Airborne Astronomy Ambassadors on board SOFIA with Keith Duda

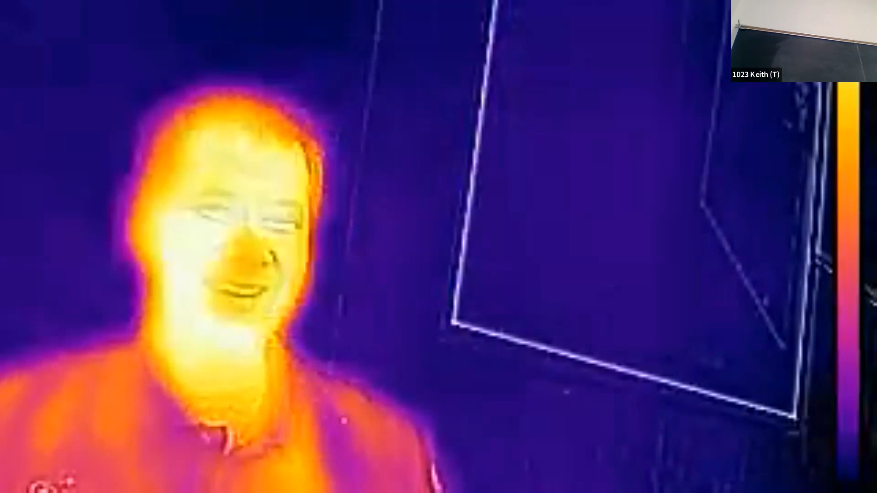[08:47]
So... Go this way, this way. Okay, that's it. I do kind of want to be centered.
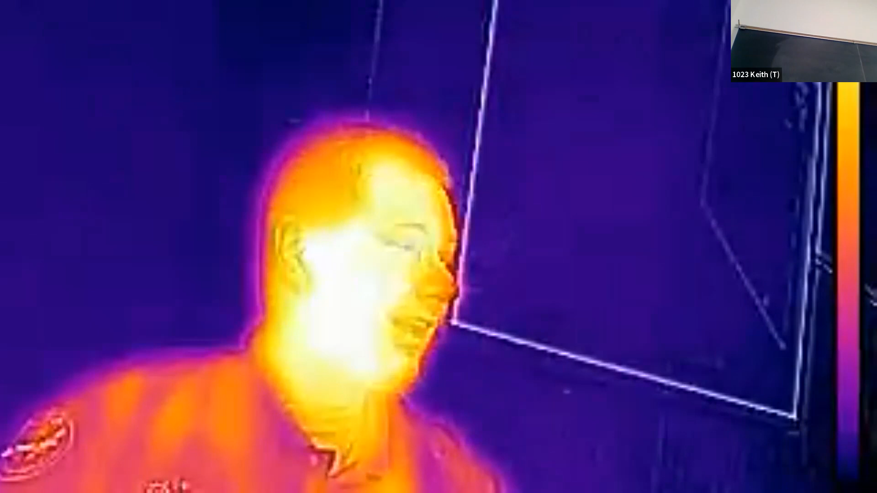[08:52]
Because you can clearly see me on the infrared camera. And you can see me with visible light too. And you can see me through this pane of glass with visible light.
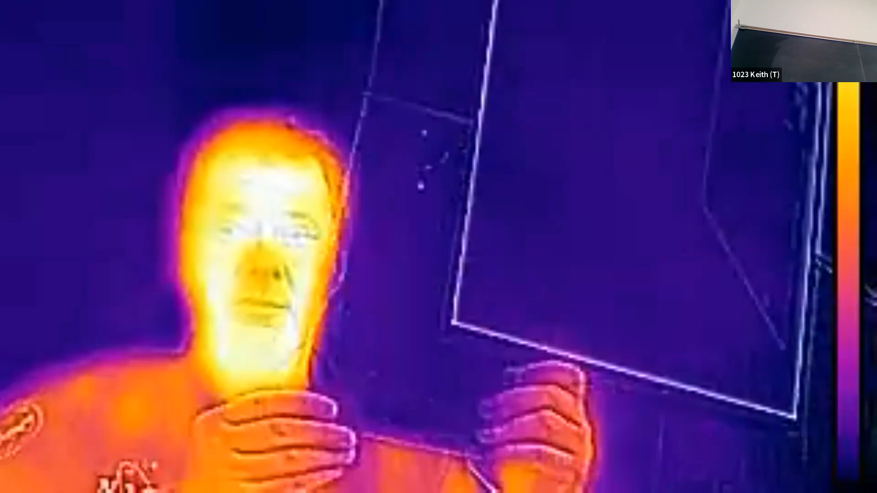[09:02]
But if you notice with the infrared camera, infrared light doesn't go through glass at all.
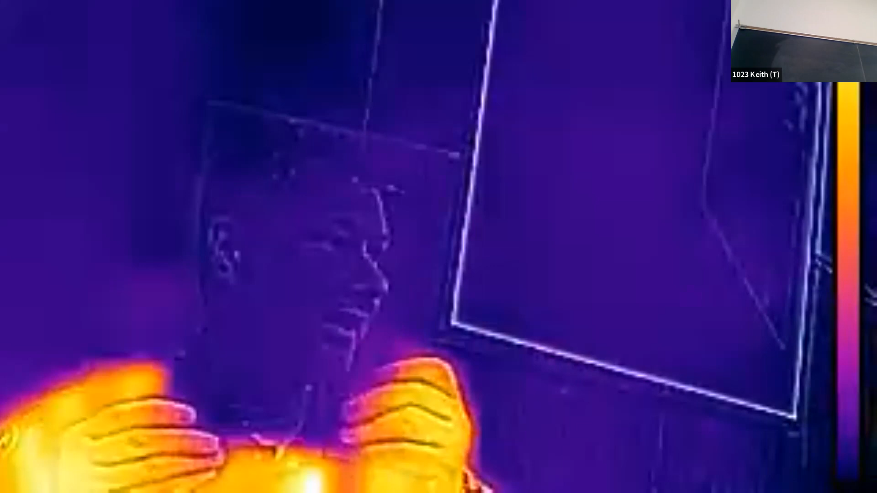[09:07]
I'm gone. Which seems really weird because we're so used to visible light going through there, but infrared doesn't.
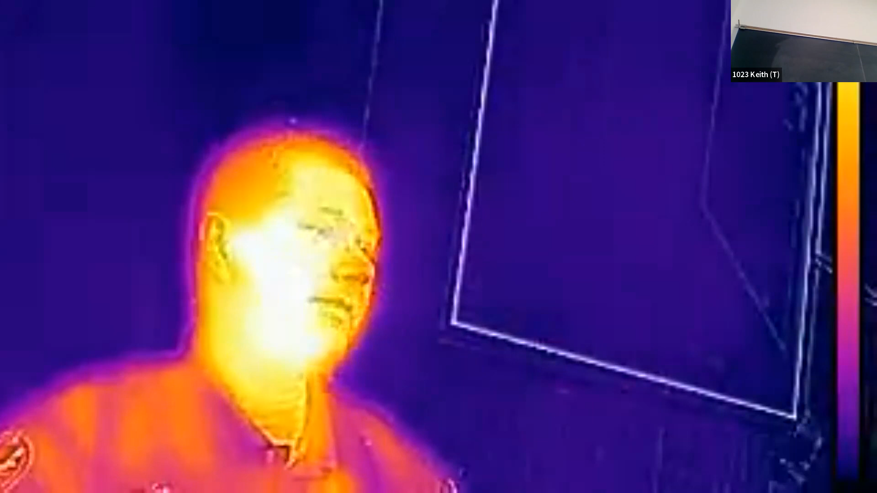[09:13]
And this is one of the reasons behind SOFIA. Infrared light gets absorbed by all, not the glass on Earth, but all the water vapor of the atmosphere.
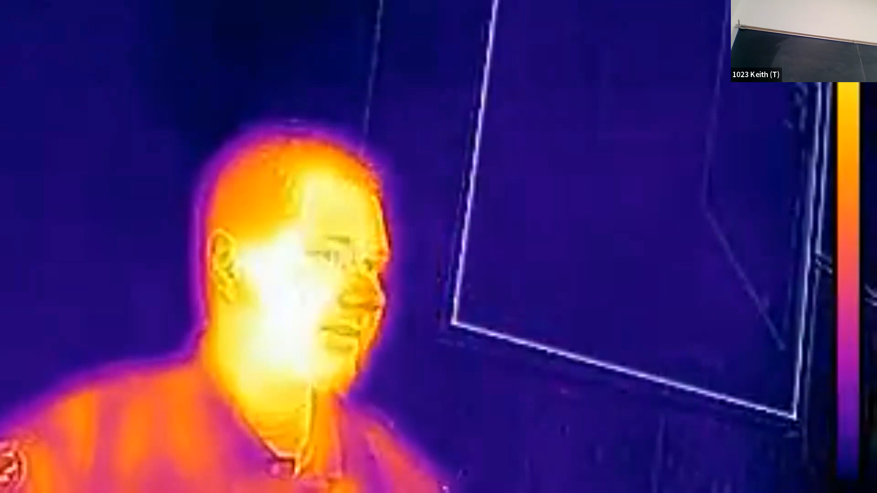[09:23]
So we want to get above all of this stuff so it doesn't block us, so we can actually see the infrared light in space. On the complete other hand, I don't know if there's any kids listening at home, but don't try this at home.
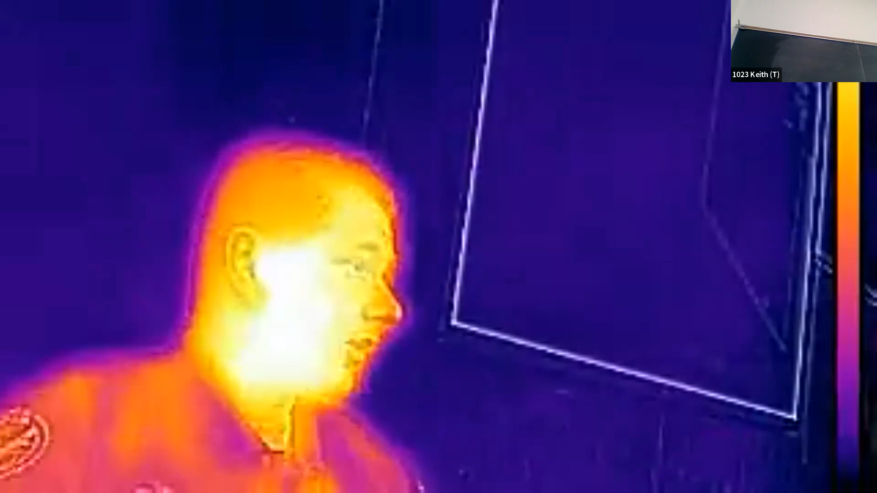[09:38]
A garbage bag looks pretty darn opaque. You can't see me through it.
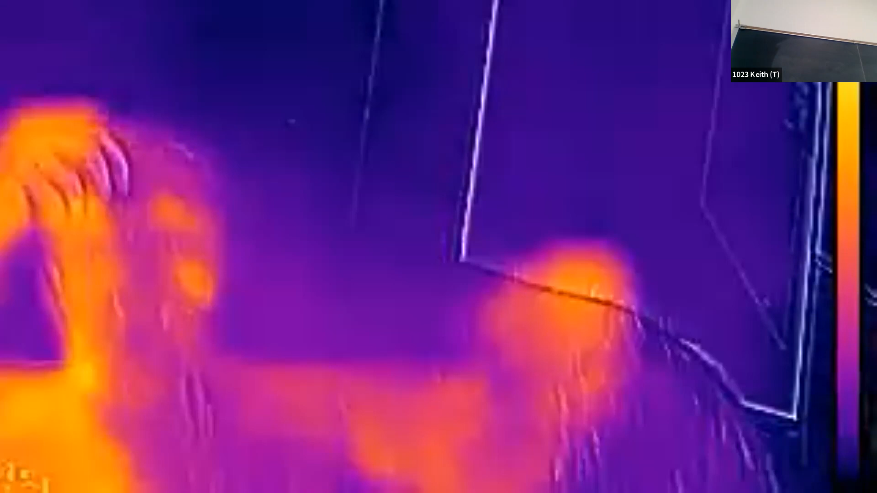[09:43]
But with infrared light, you can probably see me right through the garbage bag.
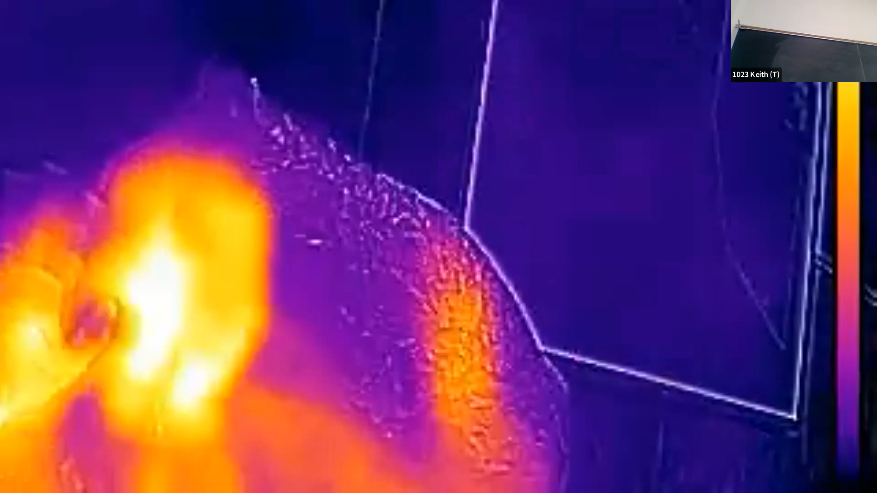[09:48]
And... Is it working? Because I can't see it because I'm in the garbage bag.
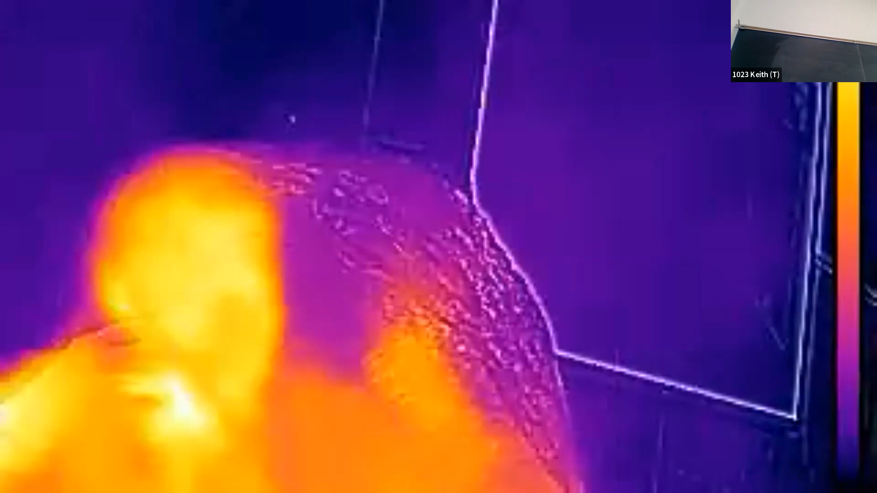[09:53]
And so this is... I don't know if you can hear me. This is a good thing for infrared light. So if we're looking at things like newly formed planets or solar systems that are all dusty, this is the equivalent of the dust.
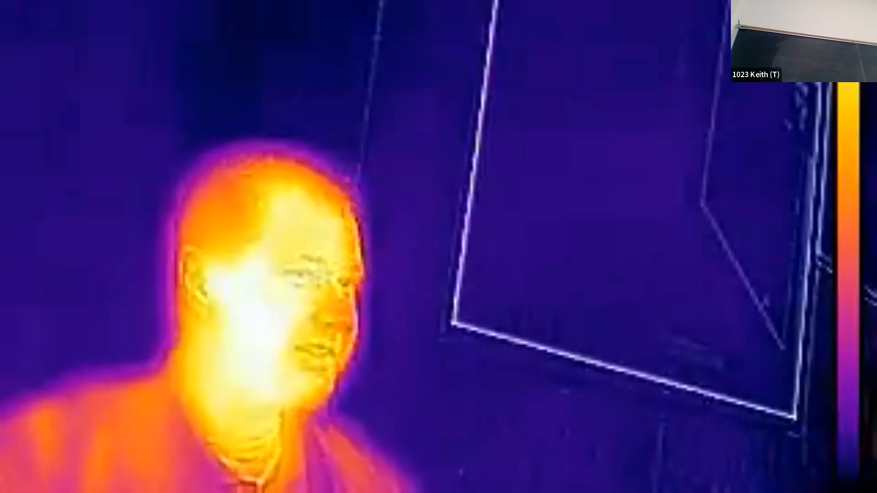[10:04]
We might not be able to see it with visible light, but infrared light goes right through the dust and we can see things that we normally can't.
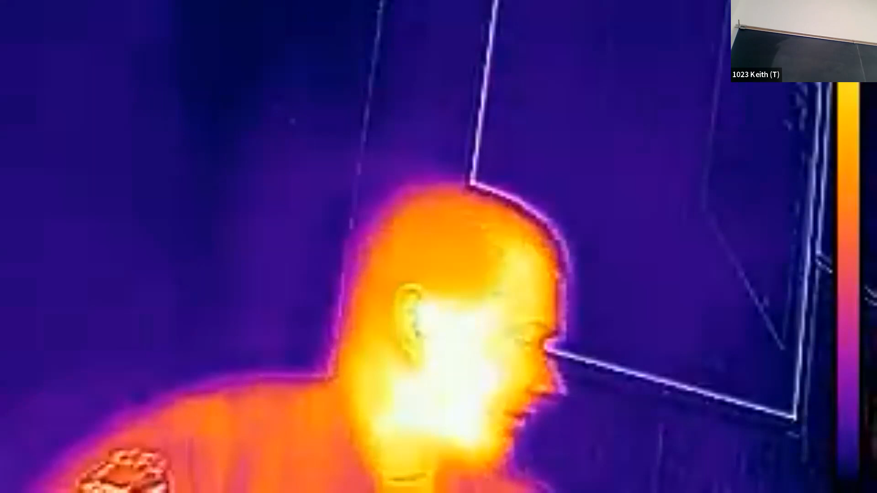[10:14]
So this is kind of supposed to be my justification for why we all love infrared astronomy and why it's important. So I'm going to turn the camera off now. And when we're done, you want to put the camera yourself. You can even take pictures of yourself and send people or whatever. My students love taking pictures of themselves with these that they think it's the best thing in the world.
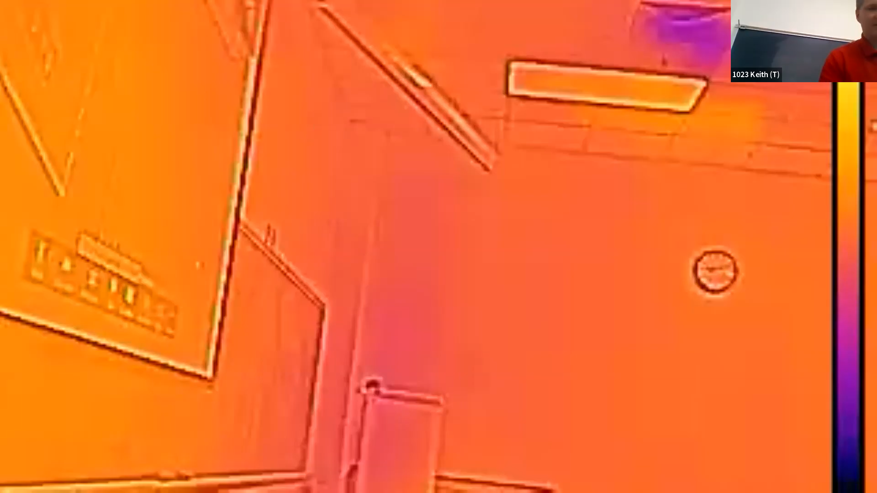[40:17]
So we're back to looking at the table stuff.
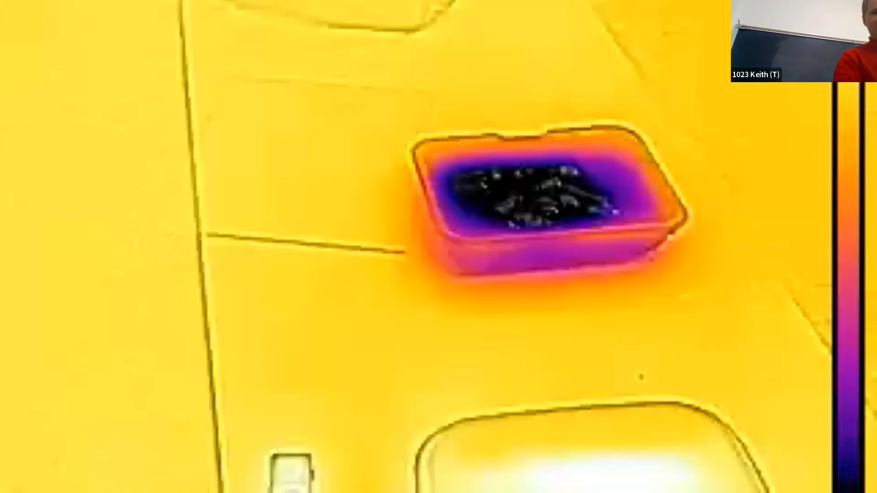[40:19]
Now we're looking up at the vent.
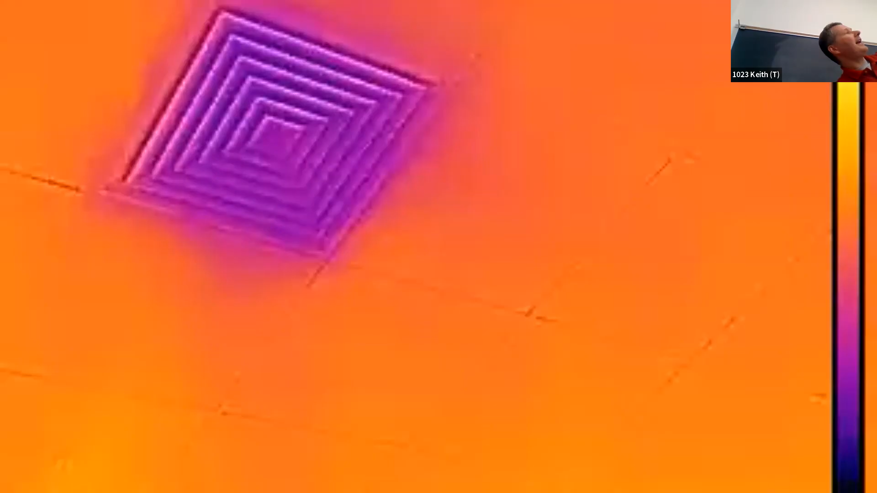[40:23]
The vent looks really cold. Or at least, you know, there's the hot air isn't coming out of there.
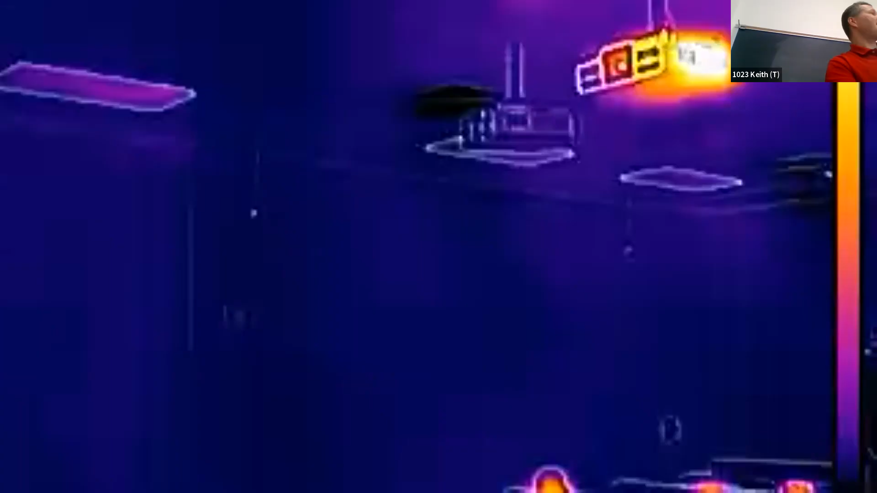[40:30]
You can see some things like, well, obviously all of you.
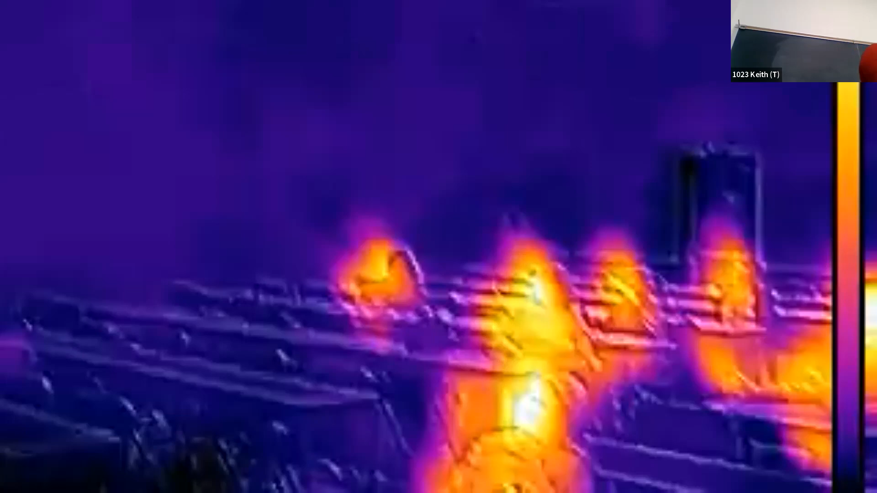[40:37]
Sometimes you can see things like a computer.
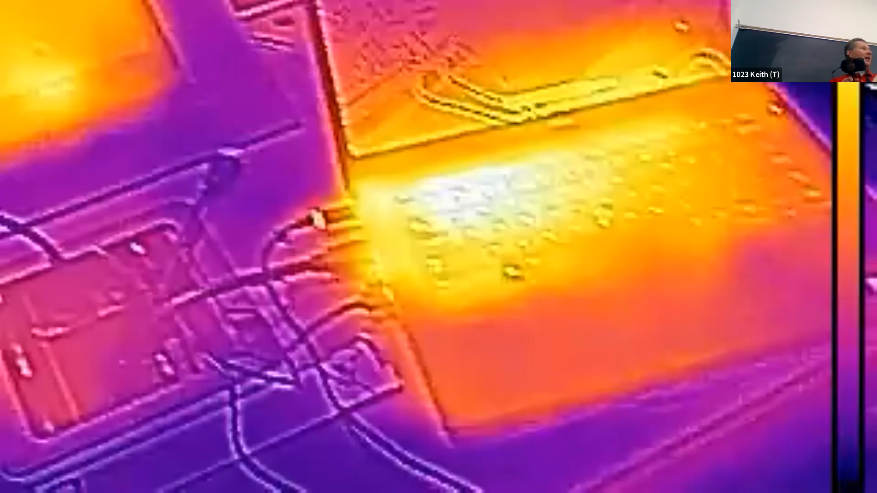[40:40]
Look at the heat that's coming off the computer from like the wasted, like the thermal loss from the circuitry.